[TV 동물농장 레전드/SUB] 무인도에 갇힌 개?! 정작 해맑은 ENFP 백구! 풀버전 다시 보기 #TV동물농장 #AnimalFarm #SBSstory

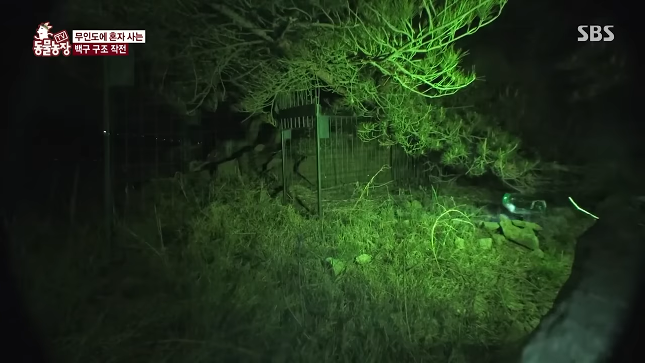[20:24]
에? 무슨 소리가 났다? 어? 아이고. 녀석이 모습을 드러냈다.
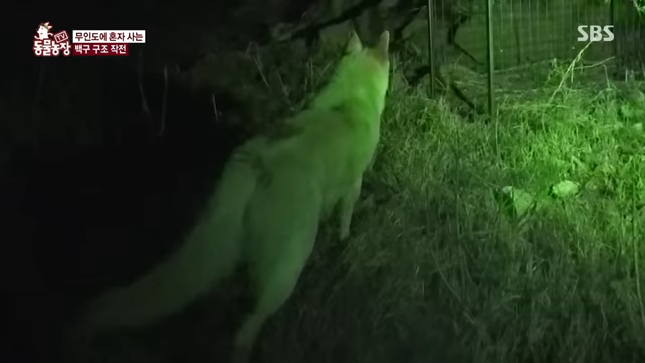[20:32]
한 발 한 발 조심스럽게 포획틀 근처로 접근하는 녀석. 하지만 생전 처음 보는 구조물이 영 낯설고 못 믿어온지
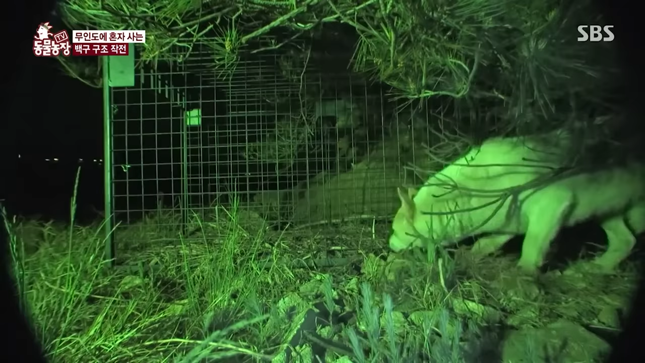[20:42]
경계를 풀지 못하고 포획틀 주변만 맴돌며 한참을 망설이는가 싶더니 저쪽이야 저쪽. 그렇지. 포획틀 안으로 들어간다 들어가 들어가 들어가 들어가.
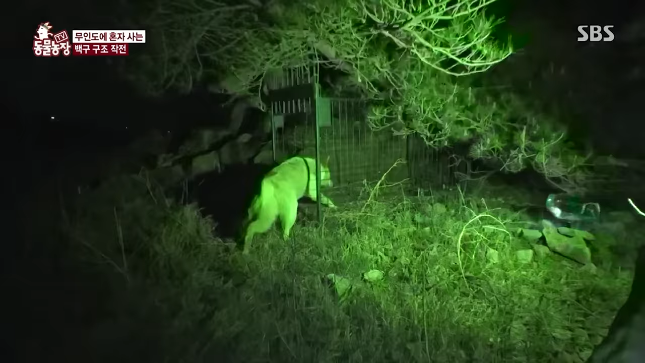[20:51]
먹어 먹어. 천천히 포획틀 안으로 발을 내딛는데 들어가. 이내 몸 전체가 포획틀 안으로 들어갔다. 좀 더. 지금. 이거 왜 이래? 문! 문! 자동인데? 문 고장 아니야? 이거 왜 이래? 어? 문!
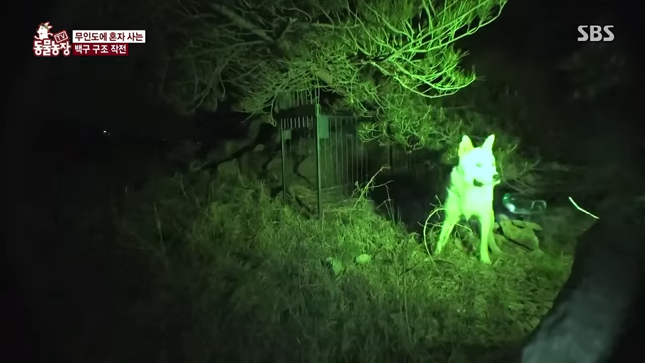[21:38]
아 그래도 뭐 맛있게 먹었으니까요. 이미 배를 치우고 나온 녀석은 포획틀 주변을 떠나 어둠 속에 몸을 숨겨버리고 아이고 오늘 밤엔 다시 섬으로 들어갈 수도 없구만. 그 뒤로 더 이상 백구는 나타나지 않고 설상가상 설치한 카메라도 모두 방전돼 버렸다.